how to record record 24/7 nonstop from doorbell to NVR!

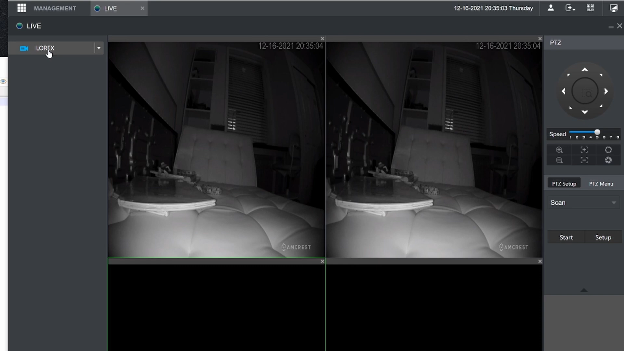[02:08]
one of the benefit of having your doorbell cameras connected to